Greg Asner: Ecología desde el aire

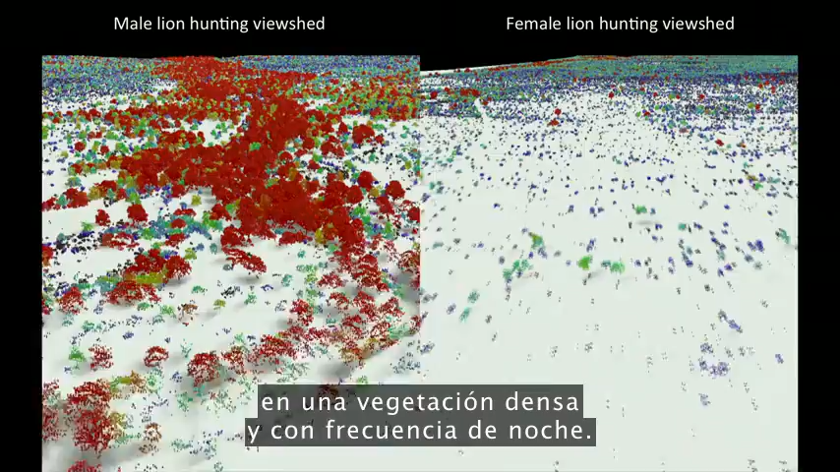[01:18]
This video shows the actual hunting viewsheds of male lions on the left and females on the right.
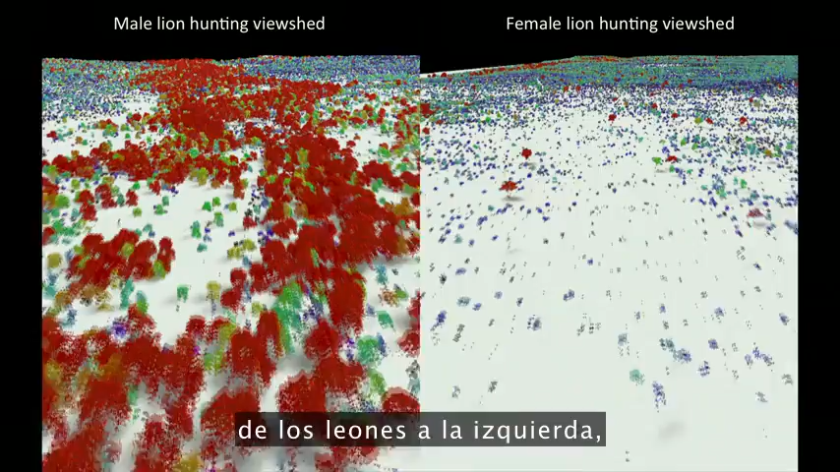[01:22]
Red and darker colors show more dense vegetation in the white or wide-open spaces.
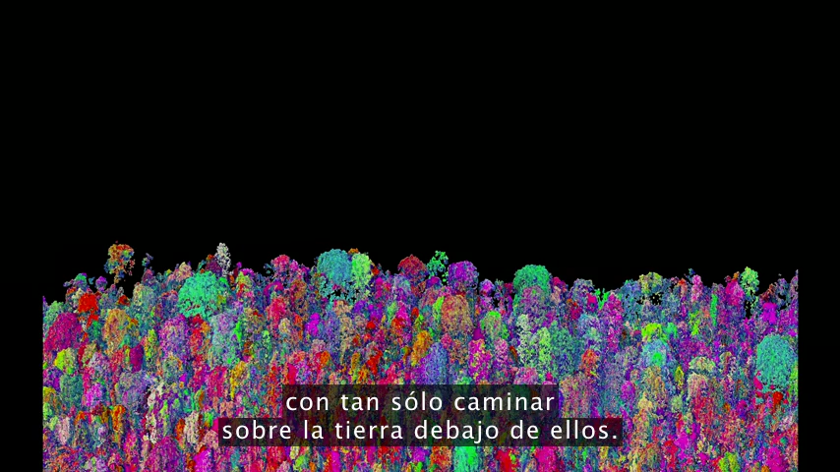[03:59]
So our imagery is 3D. It's chemical. It's biological.
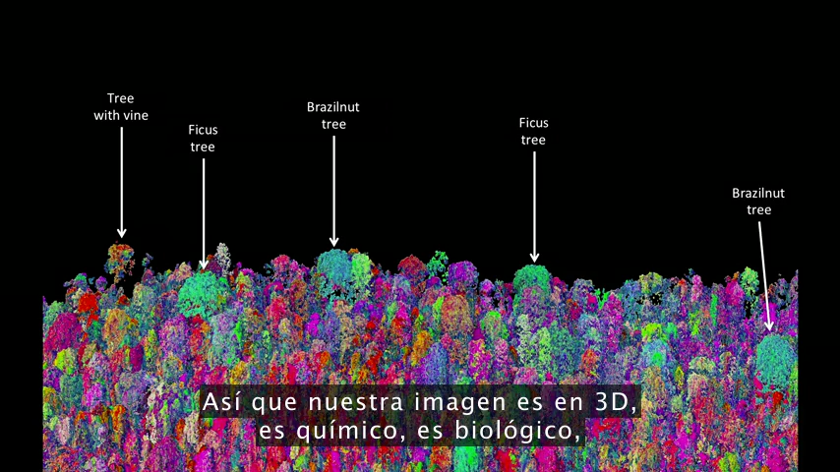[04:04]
And this tells us not only the species that are living in the canopy, but it tells us a lot of information about the rest of the species that occupy the rainforest.
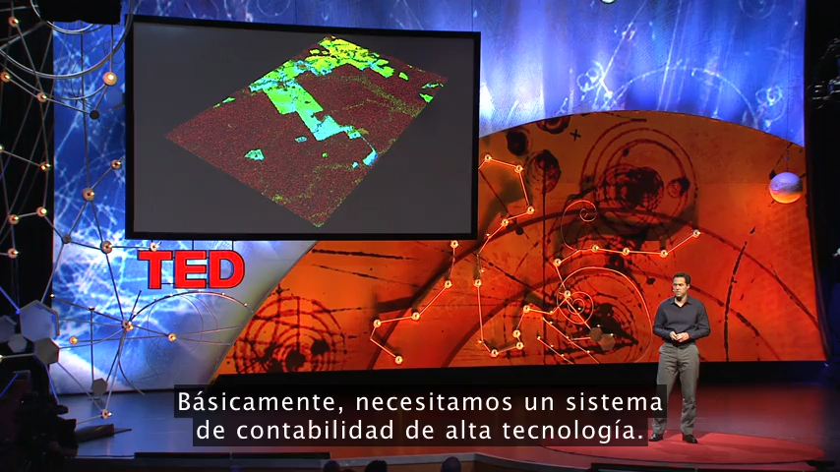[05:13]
With our system, we're able to see the carbon stocks of tropical forests in utter detail.
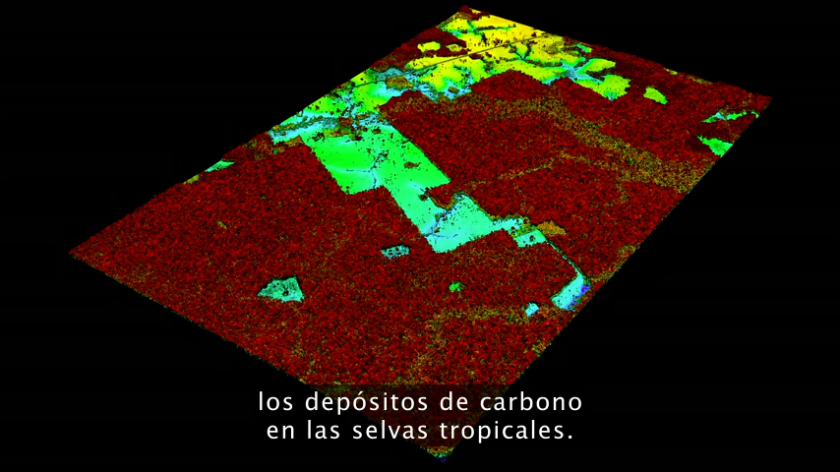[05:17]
The red shows, obviously, closed-canopy tropical forest,
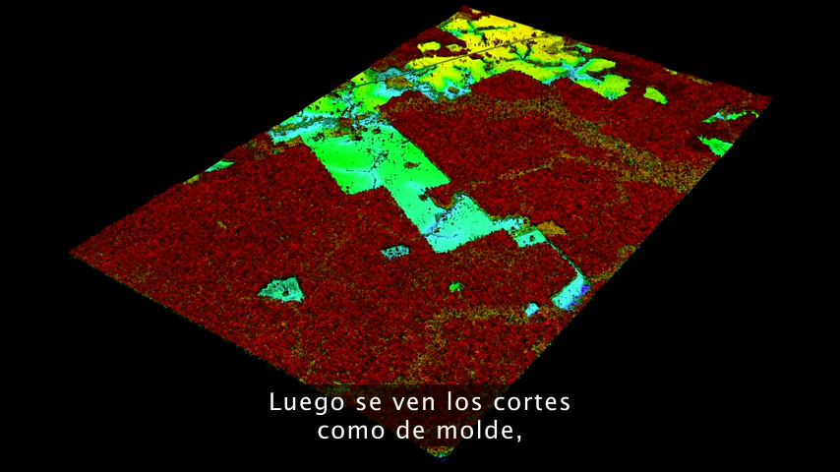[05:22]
and then you see the cookie cutting or the cutting of the forest in yellows and greens.
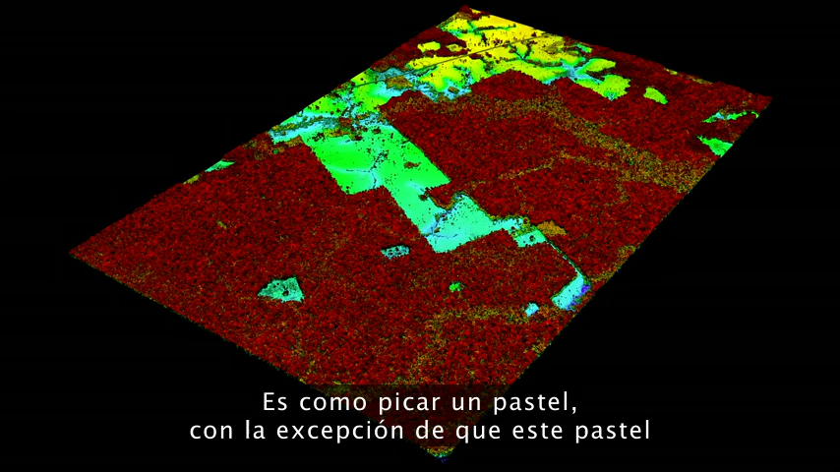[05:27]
It's like cutting a cake, except this cake is about whale deep.
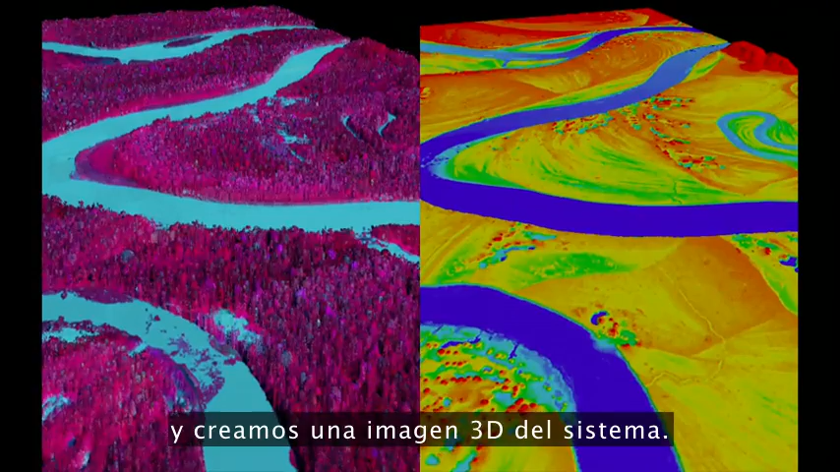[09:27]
We flew over this same river, imaged the system in 3D, the forest is on the left, and then we can digitally remove the forest and see what's going on below the canopy.
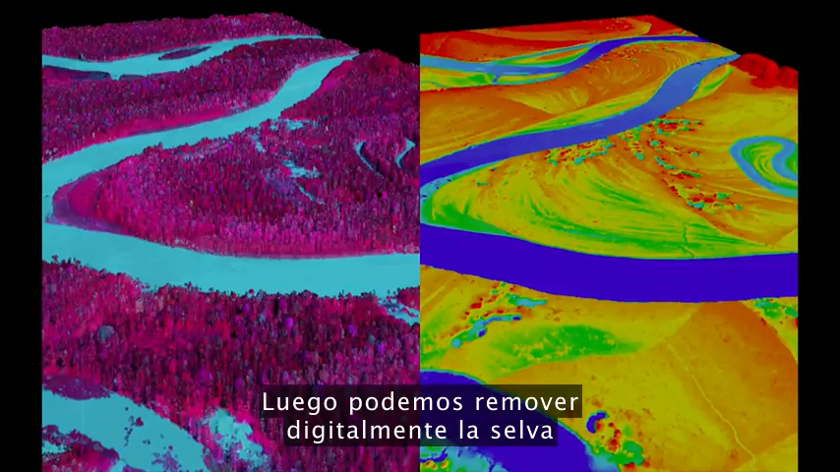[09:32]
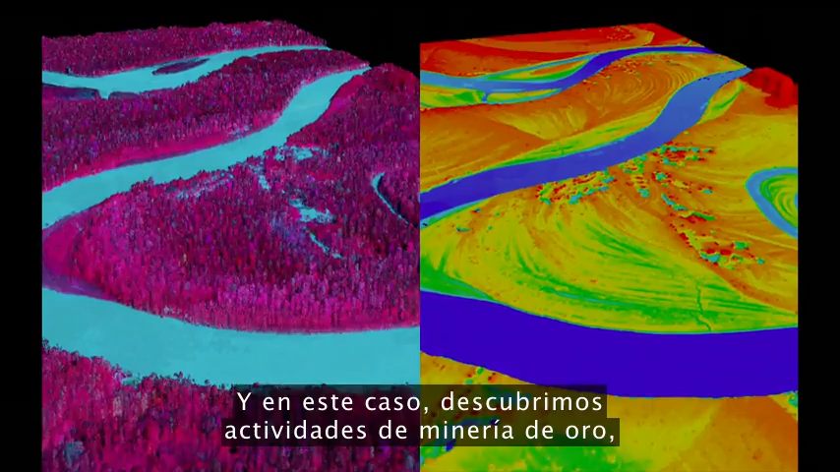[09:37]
And in this case, we found gold mining activity, all of it illegal, set back away from the river's edge, as you see in those strange pockmarks coming up on your screen on the right.
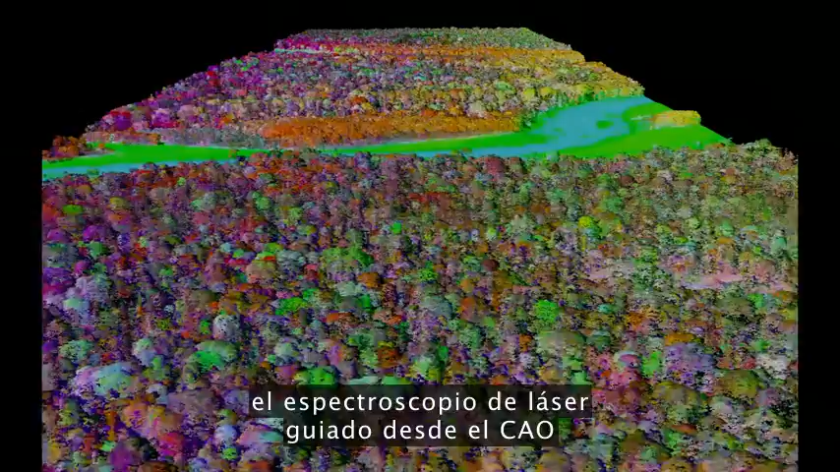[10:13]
So what we've been doing is using the laser-guided spectroscopy from the CAO to map for the first time the biodiversity of the Amazon rainforest.
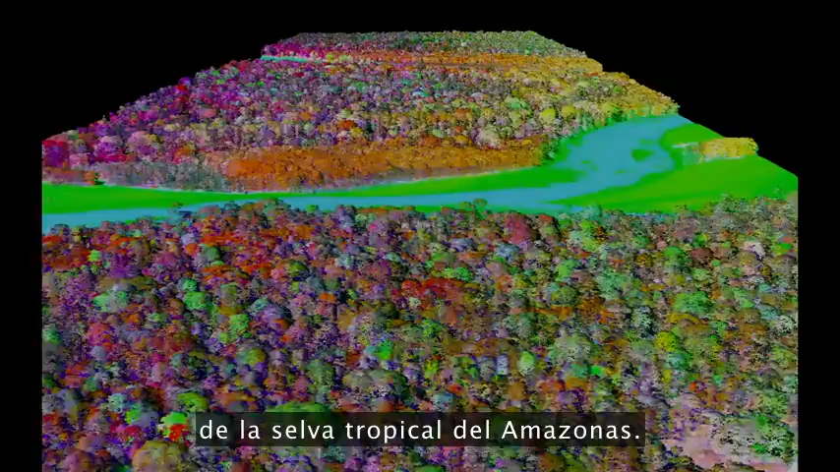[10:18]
Here you see actual data showing different species in different colors.
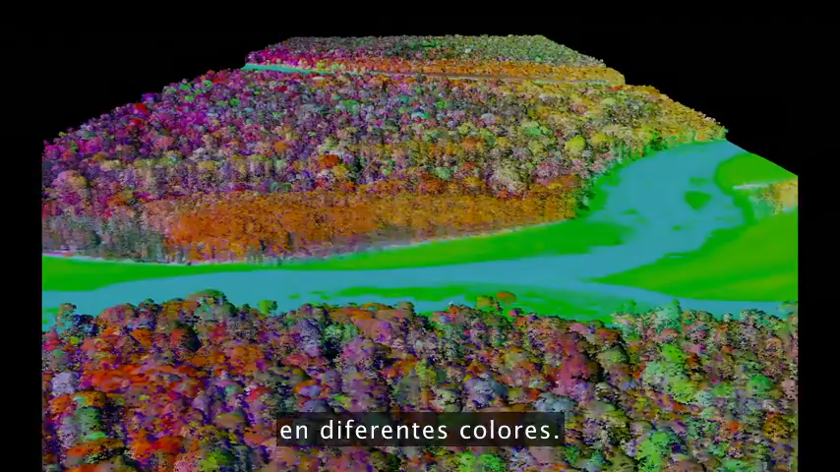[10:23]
Reds are one type of species, blues are another, and greens are yet another. And when we take this together and scale up to the regional level,
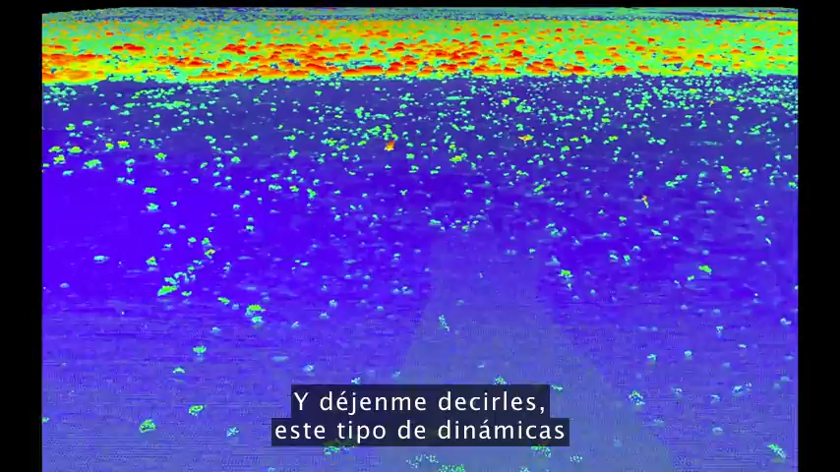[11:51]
In the foreground is an area with lots of fire and lots of elephants.
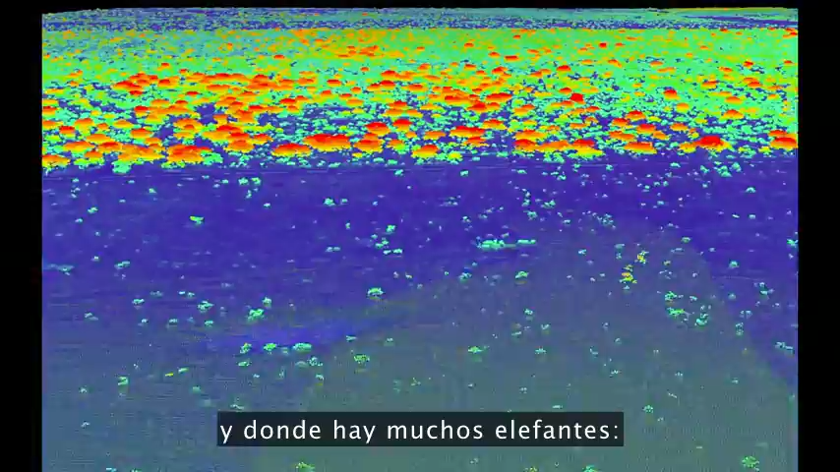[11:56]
Wide open savannah in blue and just a few trees.
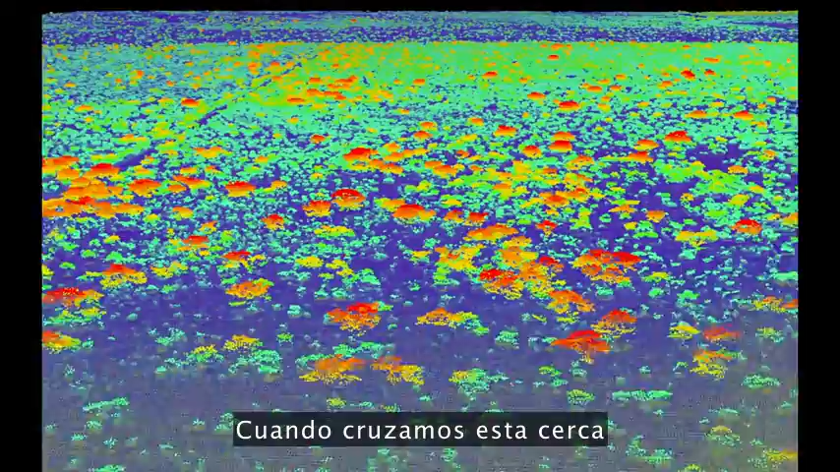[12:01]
As we cross this fence line, now we're getting into an area that has had protection from fire and zero elephants.
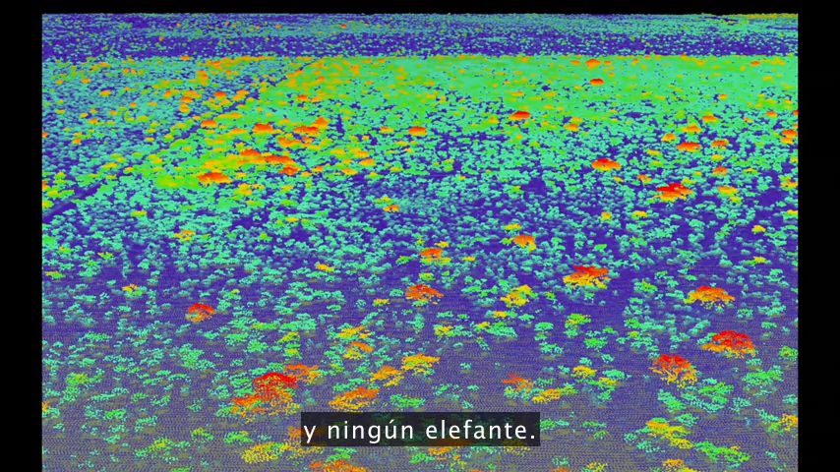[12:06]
Dense vegetation, a radically different ecosystem.
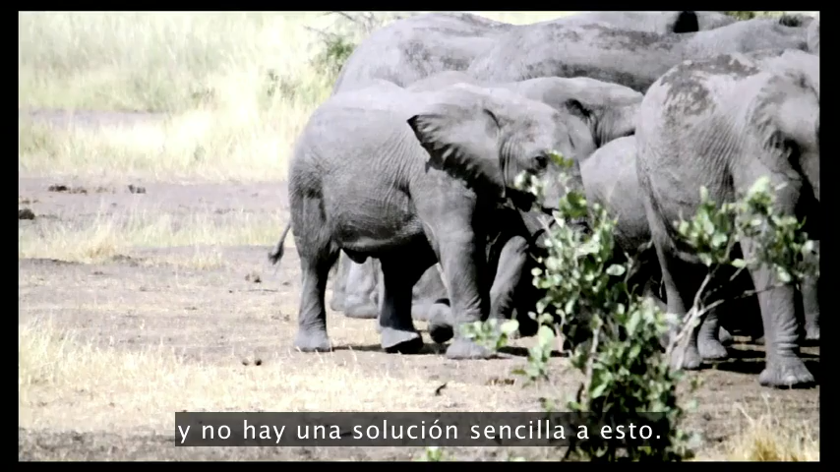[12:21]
But what's good is that the technology we've developed and we're working with South Africa, for example,
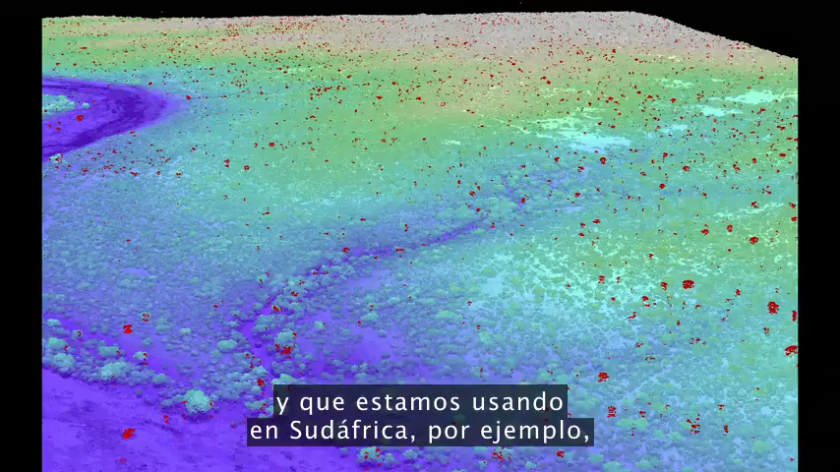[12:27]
is allowing us to map every single tree in the savannah.
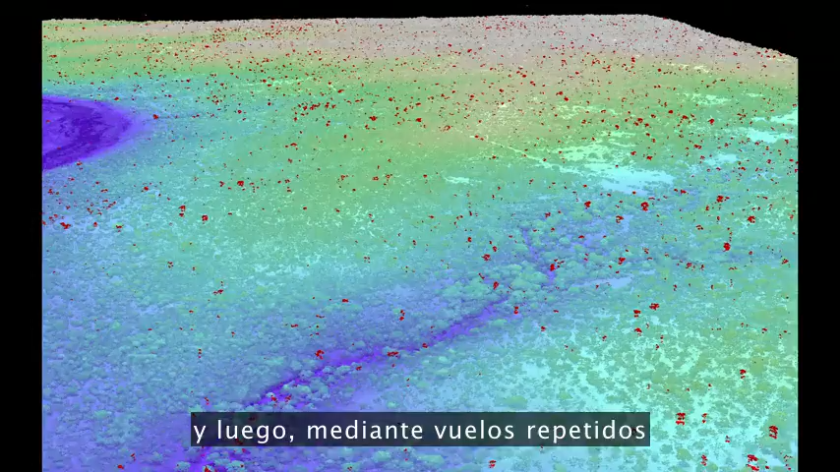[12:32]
And then through repeat flights, we're able to see which trees are being pushed over by elephants, in the red,
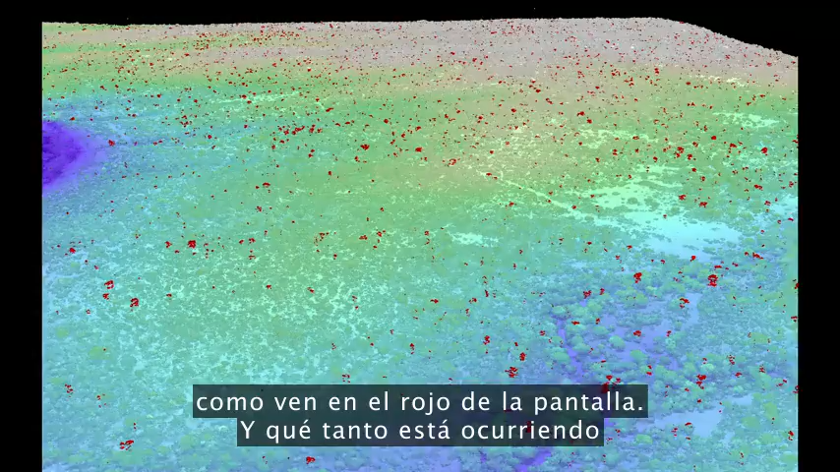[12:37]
as you see on the screen, and how much that's happening in different types of landscapes in the savannah.